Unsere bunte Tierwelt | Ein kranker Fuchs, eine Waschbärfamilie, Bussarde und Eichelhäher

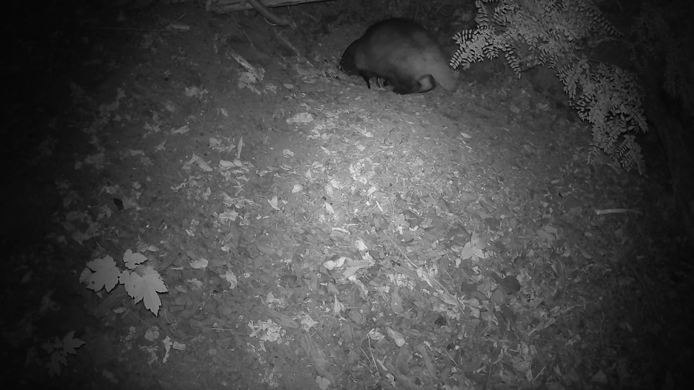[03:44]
Sie scheinen neugierig zu sein, denn sie prüfen das Innere der Röhre.